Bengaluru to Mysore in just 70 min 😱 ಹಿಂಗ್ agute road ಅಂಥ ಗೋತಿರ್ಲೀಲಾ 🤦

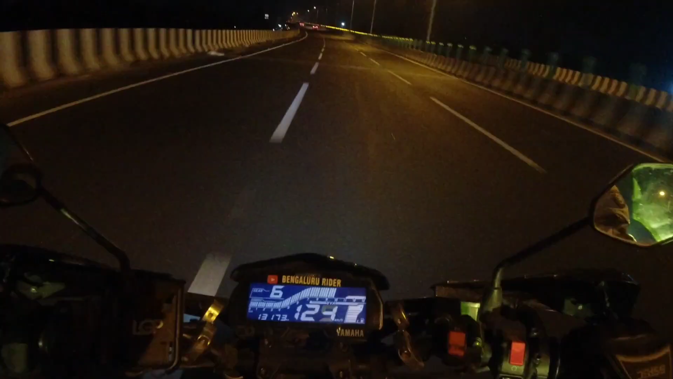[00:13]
ಕ್ರೇಜಿ ಕ್ರೇಜಿ ಐತೆ ರೋಡು, ಹಂಗೆ ರೋಡ್ ಅಲ್ಲ, ಉರ್ಲ ಆಡ್ಕೊಂಡು ಹೋಗೋದು.
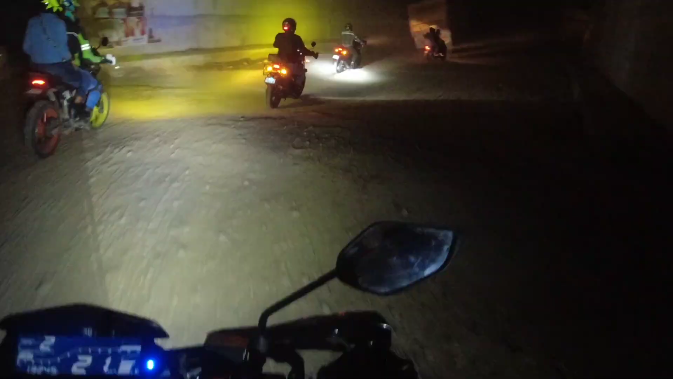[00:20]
ಓ ಯಾವ್ದೋ ಗಾಡಿ ಹಿಂಗ್ ಮಲ್ಕೊಂಡ್ಬಿಟ್ಟೈತೆ. ನಂಗೆ ದೇವ್ರ ಅಣ್ಣಗೂ ಈ ತರದ ಮ್ಯಾಟ್ರ್ ಐತಂದ್ರೆ ಗೊತ್ತಿಲ್ಲ ಗುರು.
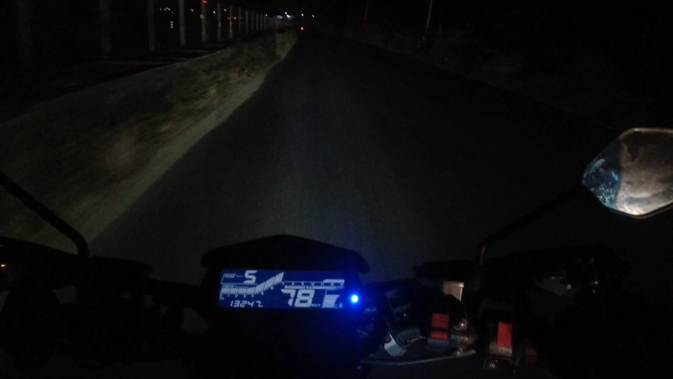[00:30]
ನಾನೇನು ಕಮ್ಮಿ ಟೈಮಲ್ಲಿ ಎಷ್ಟು ಬೇಗ ಆಗುತ್ತೋ ಎಷ್ಟು ಬೇಗ ಹೊಡೆಯೋಣ ಮೈಸೂರಿಗೆ ಅನ್ಕೊಂಡೆ. ದ ರೋಡ್ ಇಸ್ ಗಾನ್ ಹಿಯರ್. ಅವನ ಹುಡುಗ ಕರ್ದ, ಬ್ರೋ ಹಿಂಗ್ ಬನ್ನಿ ಹಿಂಗ್ ಬನ್ನಿ ಅಂತ ಕರ್ಕೊಂಡು ಜಪ್ತಿ ಗಿಪ್ತಿ ಹೊಡೆದ್ಬಿಡೋಲ್ಲ.
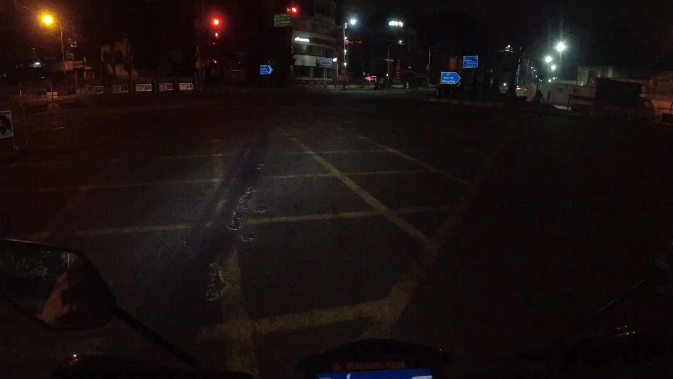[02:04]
ಗೈಸ್ ಮಿಡ್ ನೈಟಲ್ಲಿ ಕೂಡ ಸಿಗ್ನಲ್ ಫಾಲೋ ಮಾಡಬೇಕಾಗಿದೆ ಇಲ್ಲಿ. ನಮ್ಮ ಬೈಸ್ ಎಲ್ಲ ಬಂದಿದ್ದಾರೆ, ದೇ ಆರ್ ರೆಡಿ.
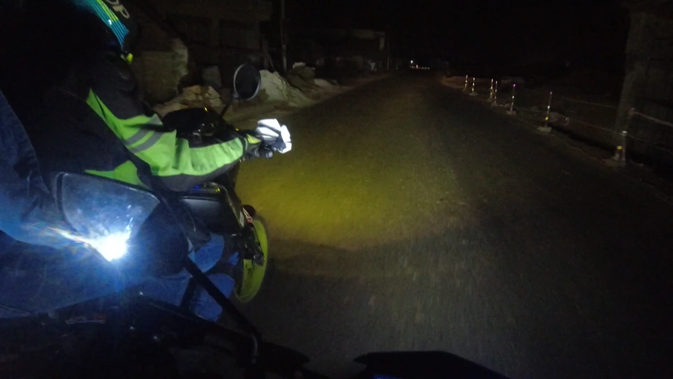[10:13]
ಇದು ಮದ್ದೂರ ಮಂಡ್ಯನ? ಓ ಗಾಯ್ಸ್, ಮಂಡ್ಯದಲ್ಲಿ ಮಾತ್ರ ಒಂದ್ ಕಡೆ ರೋಡ್ ಡೇವಿಯೇಷನ್ ತಗೊಬೇಕು. ಮೇ ಬಿ ಇದು ಊರ್ ಒಳಗಡೆ ಹೋಗಿ ಮದ್ದೂರ್ ಔಟ್ ಆಗ್ತೀವಿ ಅನ್ಸುತ್ತೆ. ನನ್ನಿಂದ ಬರ್ತಾ ಇದ್ದೀವಿ ಚ್ಯೂ ಬೈ ಅನ್ಕಂಡ್ರೆ ಎಲ್ಲಿ ಗುರು ಇವಾಗ ಬರ್ತವ್ರಿ ಇವರು.
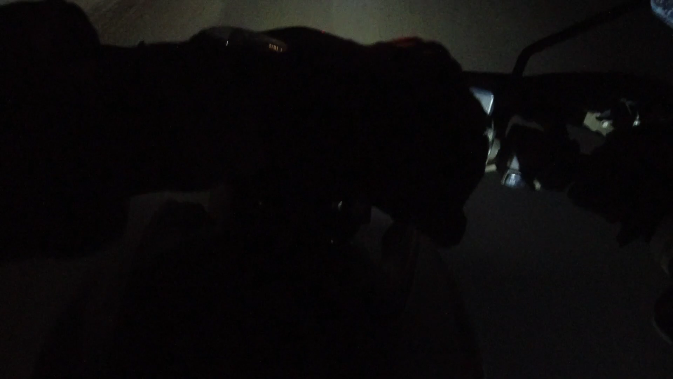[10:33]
ಸರ್ ಟೈಮ್ ಇವಾಗ ಕಾಣಿಸ್ತಿಲ್ಲ. ಸರ್ ಟೈಮ್ ಇವಾಗ ಏ ಕಾಣಿಸ್ತಿಲ್ಲ ಗುರು ಇವಾಗಲೂ. ಓ ಯಾವುದೋ ಗಾಡಿ ಹಿಂಗೆ ಮಲ್ಕೊಂಬಿಟ್ಟೈತೆ.
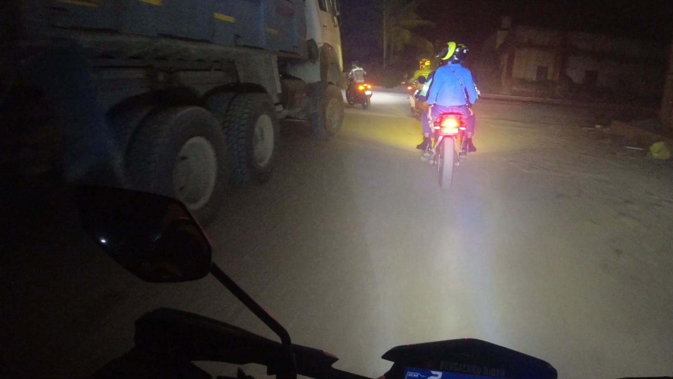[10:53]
ಟೈರ್ ಫುಲ್ಲು ಟೈರ್ ಫುಲ್ ಬೆಂಡ್ ಆಗ್ಬಿಟ್ಟಿದೆ.
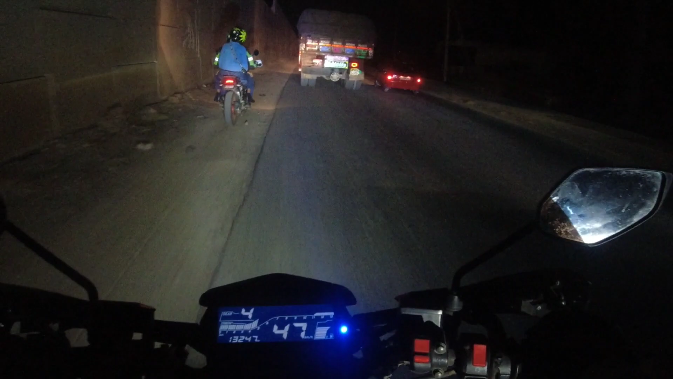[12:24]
ಅಂಥ ಗಾಡಿಗಳು ನಿಧಾನಕ್ಕೆ ಹೋಗ್ತಾ ಇರುತ್ತೆ. ನಾವು 120 ಆ ಥರದ್ರಲ್ಲಿ ಇದ್ರಿ, ಏನಾಗೋದು ಹೇಳಿ ನೋಡ್ತಾ ಇದ್ದಿದ್ರೆ. ಸೊ ರೈಡಲ್ಲಿ ಪ್ರತಿಯೊಂದು ಅಲರ್ಟಾಗಿ ಹುಷಾರಾಗಿರಬೇಕು. ಮೇ ಬಿ ಇಲ್ಲಿ ಮತ್ತೆ ಹೈವೇಗೆ ಜಾಯ್ನ್ ಆಗ್ತೀವಿ ಅನಿಸುತ್ತೆ.
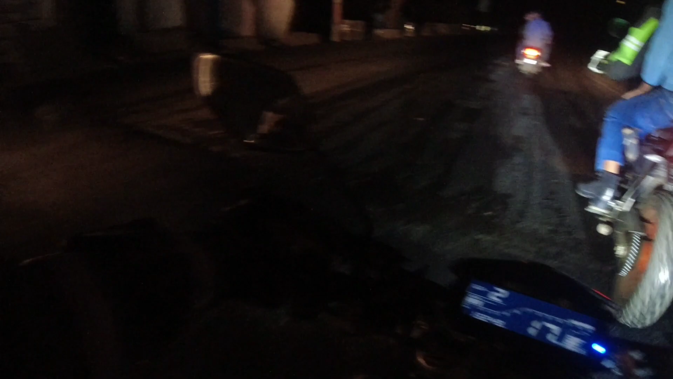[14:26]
ಯಾರಣ ಏನು ಒಂದ್ ವೇಲ್ ಬಂದ್ಬಿಟ್ಟು ಫ್ರೆಶ್ ಆಗಿ ತಾರ ಹಾಕೋರು ಬೇರೆ ಇಲ್ಲಿ. ಏನಂದ್ರೆ ಏನು ಕಾಣಿಸ್ತಿಲ್ಲ ಮುಂದೆ. ಈ ರೋಡ್ ಅಲ್ಲಿ ಕೂತೋಗೈತೆ ಗುರು. ಓ ಇಲ್ಲಿ ಇಲ್ಲಿ ಜಾಯ್ನ್ ಆಗುತ್ತೆ ಅಂಬೇಕಾಲ್ ಕೃಷ್ಣ ಏನೋ ಇರಬೇಕು. ಅದಕ್ಕೆ
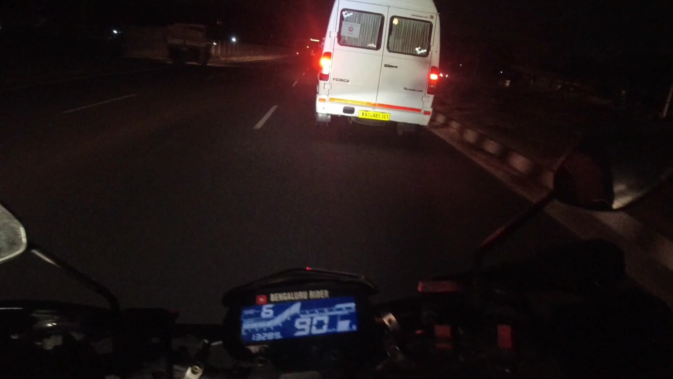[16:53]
ಇಲ್ಲಿ ಇದು ಟನಲ್ ಕಾಣಿಸ್ತಿದೆ ನೋಡಿ. ಕಂಟಿನ್ಯೂಸ್ ಆಗಿ ಹೊಡೆದಿದ್ದೀವಿ ಬೆಂಗಳೂರಿಂದ ಮೈಸೂರಿಗೆ.
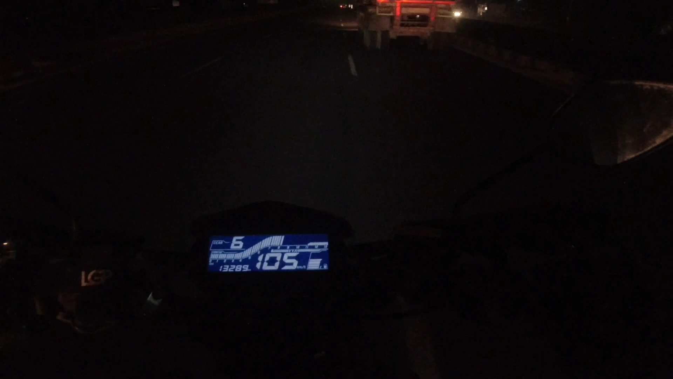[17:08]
ಮುಂದೆ ಒಂದು ಚಿಕ್ಕ ಸ್ಟಾಪ್ ಹಾಕೊಂಡು ಸ್ವಲ್ಪ ರಿಲ್ಯಾಕ್ಸ್ ಮಾಡ್ಕೊಂಡು ಹೊರಡೋಣ.
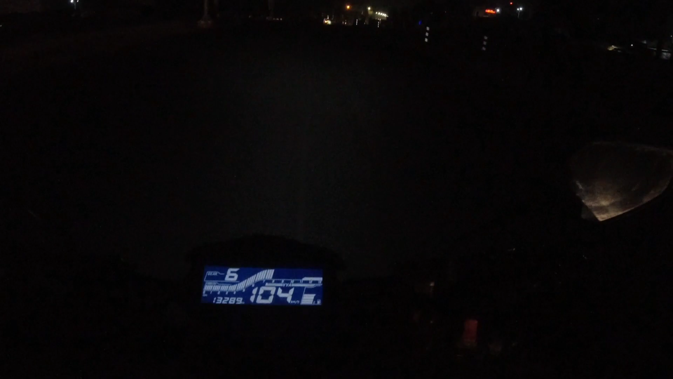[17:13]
ಏನಾಗುತ್ತೆ ಅಂದ್ರೆ ಇವ್ರಿಗೆ ಯಾರು ಗುರು ಸಡನ್ ಆಗಿ ಇಲ್ಲೇ ಹಾಕೊಂಡ್ಬಿಟ್ರು.
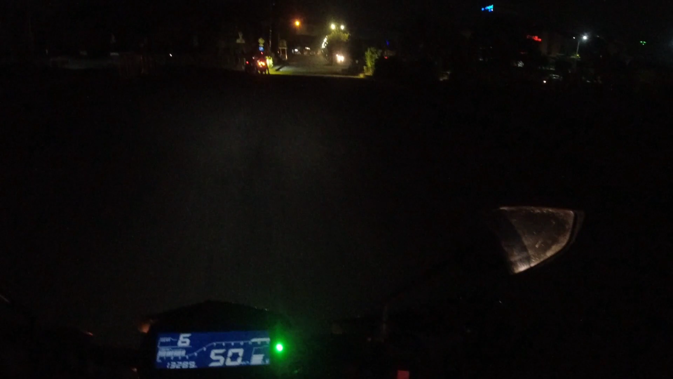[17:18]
ನಾವು ಆಕ್ಚುಲಿ ಇಲ್ಲಿ ರೈಟ್ ಹೋಗ್ಬೇಕು ಗುಂಡ್ಲುಪೇಟೆ ರೋಡು.
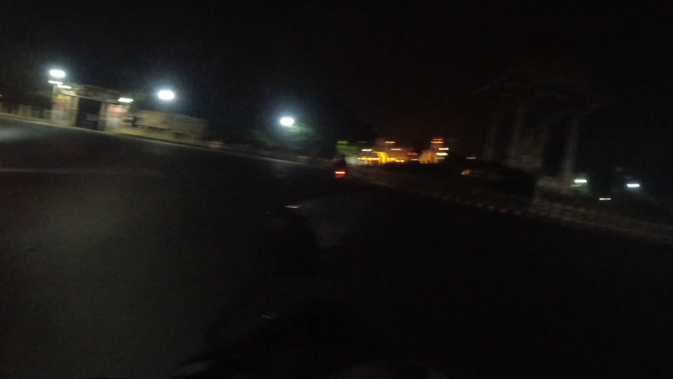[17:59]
ಸೊ ಪ್ಯಾಲೇಸ್ ನೋಡ್ಕೊಡಿ, ಲೈಟಿಂಗ್ ಸಮೇತ ಸಾಕಾದಾಗಿದೆ ಅಲ್ವಾ. ಏನ್ ಇಷ್ಟು ಜನ ಇದಾರೆ ಪ್ಯಾಲೇಸ್ ಗ್ರೌಂಡ್ ಮುಂದೆ?
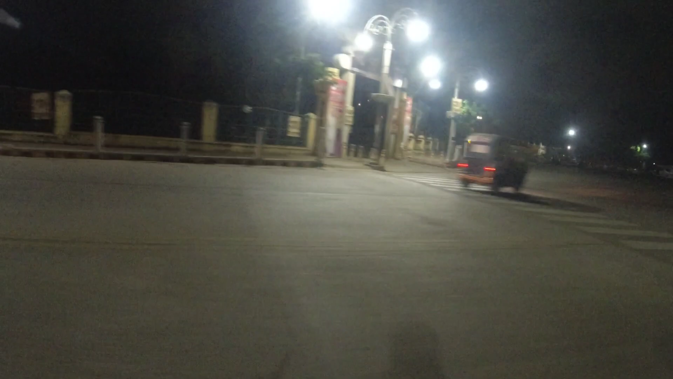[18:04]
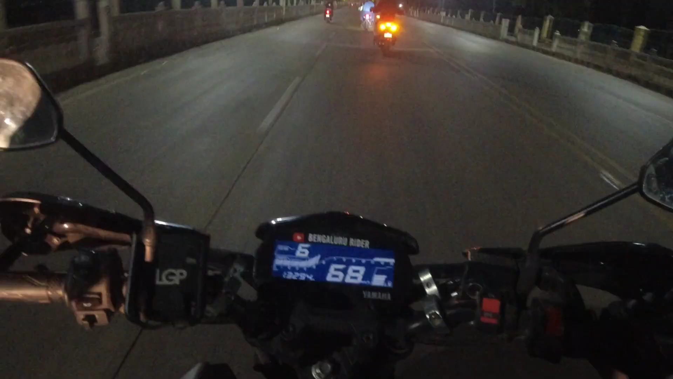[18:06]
ಗೈಸ್ ಮೈಸೂರಿಗೆ ಎಕ್ಸಾಕ್ಟ್ ಆಗಿ ನಾವು ಟೈಮಿಂಗ್ಸ್ ಬಂದು ಕಲ್ತಿರೋದು 70 minutes.
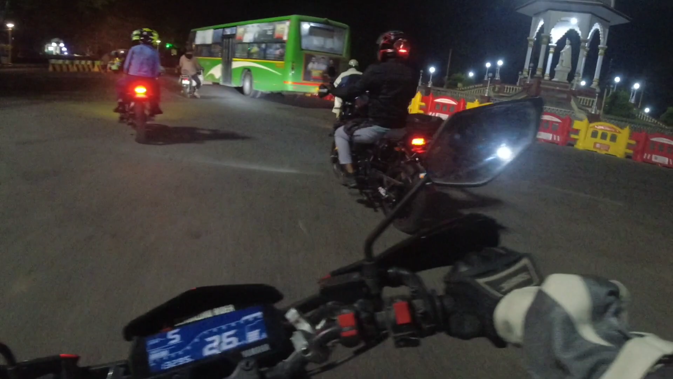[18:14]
1 hour 10 minutes ಏನೋ ತಲುಪಿದ್ದೀರಿ. ನೋಡಿ ಮೈಸೂರು, ಹಾ ಪ್ಯಾಲೇಸು, ಪ್ರವೀಣ ಪ್ಯಾಲೇಸ್ ಏನೋ ಅಂತ ಕೇಳ್ತಾರೆ ನೋಡಿ.